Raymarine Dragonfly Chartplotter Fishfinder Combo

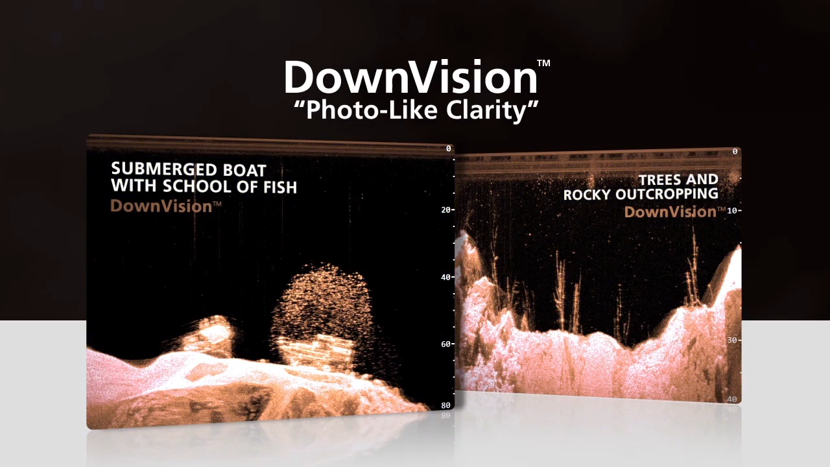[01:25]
The downvision channel features a super-wide 60
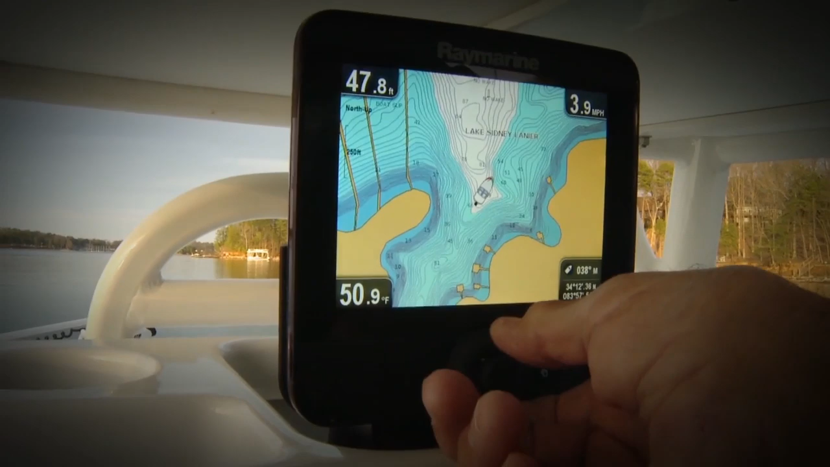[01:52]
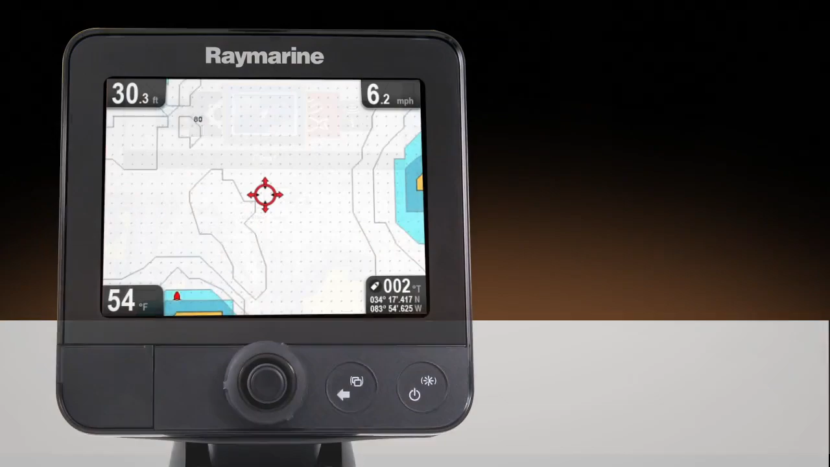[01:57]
Dragonfly units are available with your choice of high-quality Navionic silver or gold electronic charts.
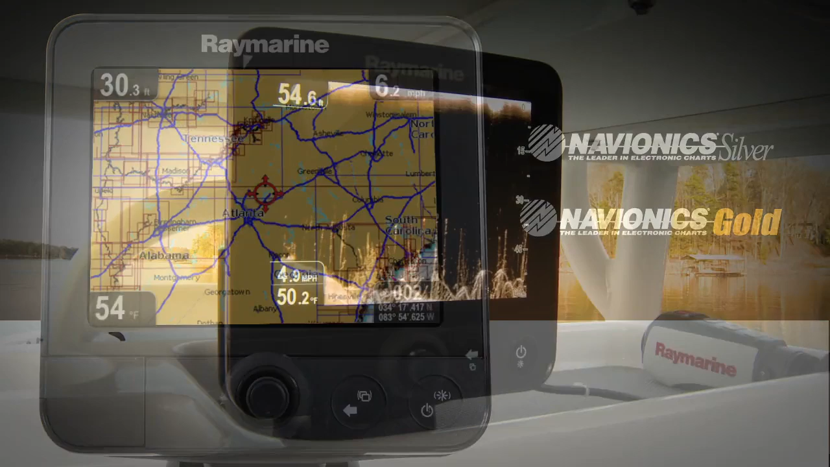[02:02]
The perfect example of how simple Dragonfly is to use is you just simply press the back button.
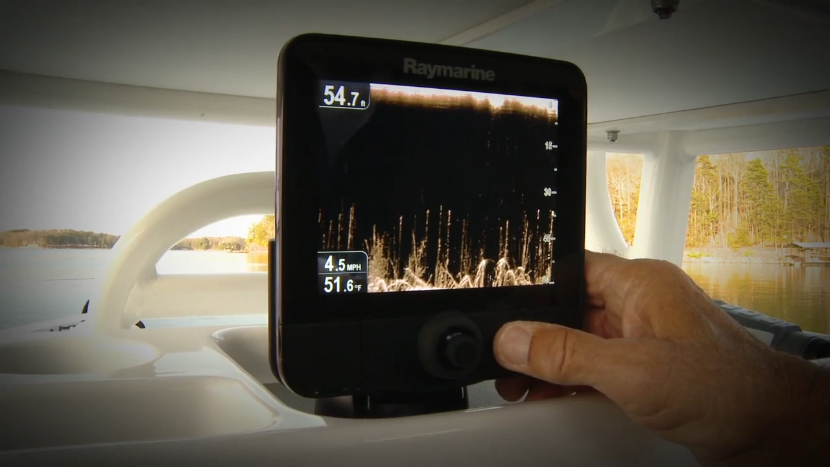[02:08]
On screen: depth 54.7 ft, water 51.6°F, speed 4.5 mph
You go right from downvision by rotating the round knob here.
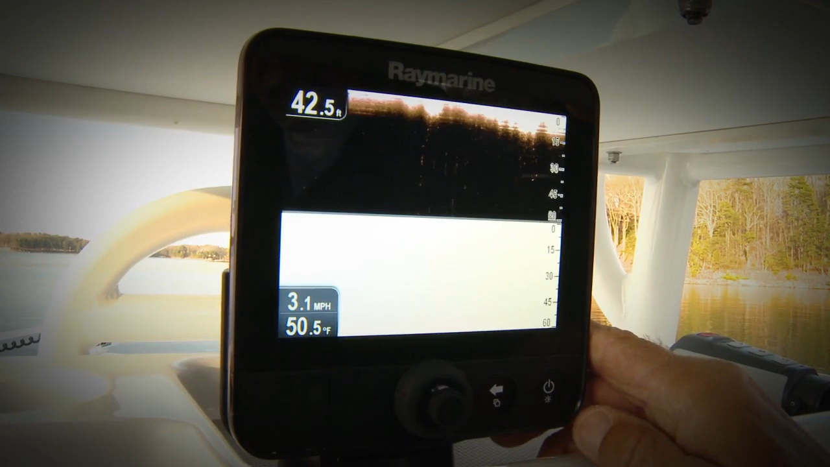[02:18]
On screen: depth 42.5 ft, water 50.5°F, speed 3.1 mph
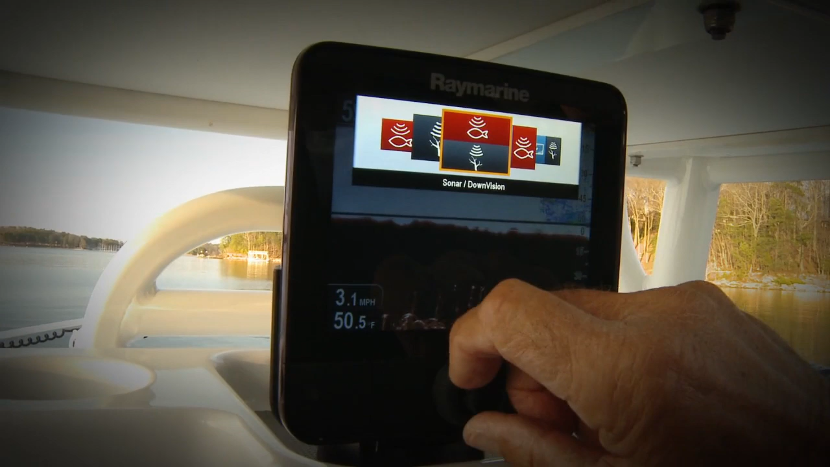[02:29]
On screen: water 50.5°F, speed 3.1 mph
Let's say you want to go to chart. You just rotate the circle.
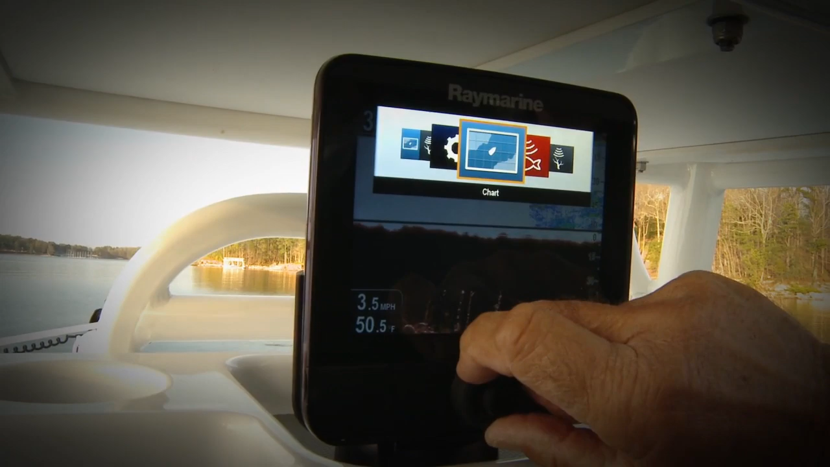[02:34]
On screen: water 50.5°F, speed 3.5 mph
Here's chart. Push chart.
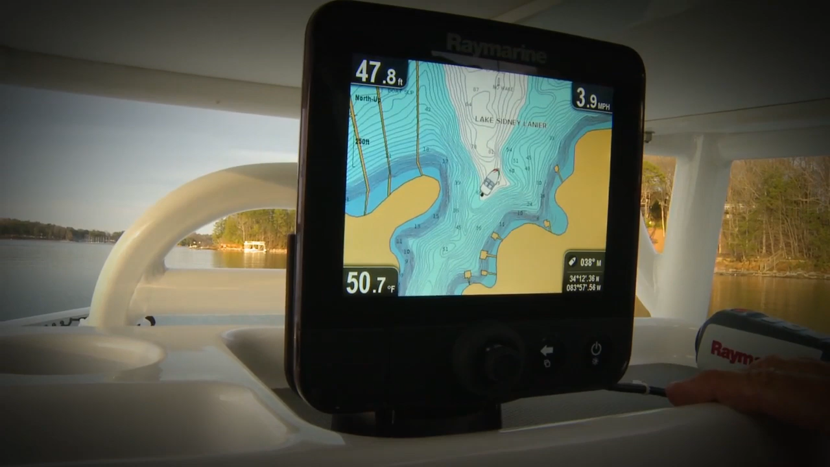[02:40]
Now you can see exactly where your vessel is. Zoom in. Zoom out.
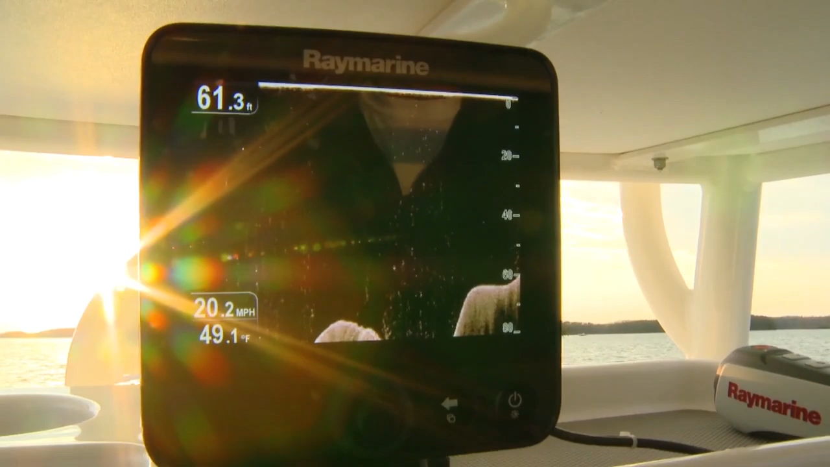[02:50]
On screen: water 49.1°F
Finally, Dragonfly's screen is super bright. At 5.7 inches and 1,500 nits, you'll have no trouble seeing it out in the sunshine.
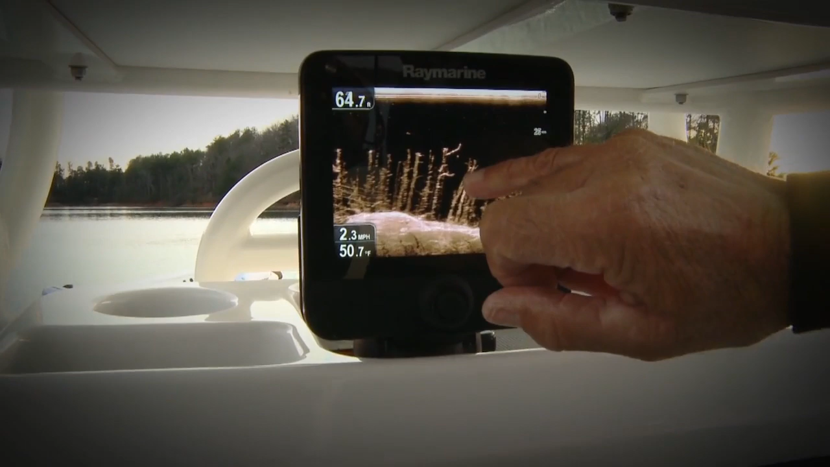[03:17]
On screen: water 50.7°F, speed 2.3 mph
It's incredible detail. Look at that. It's like photo imagery.